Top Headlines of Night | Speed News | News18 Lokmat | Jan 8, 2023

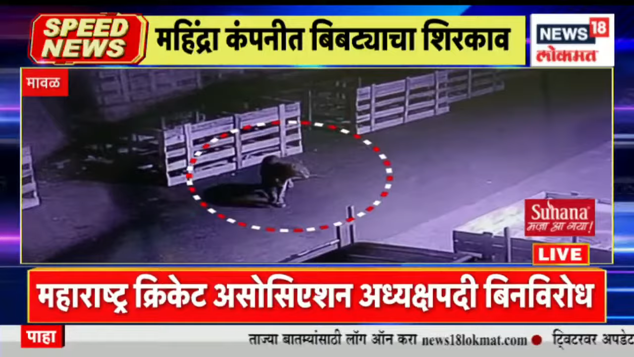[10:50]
शनिवारी रात्री 10:00 सुमाराला हा बिबट्या सीसीटीव्ही कॅमेऱ्यामध्ये कैद झाला आणि त्यानंतर या बिबट्याला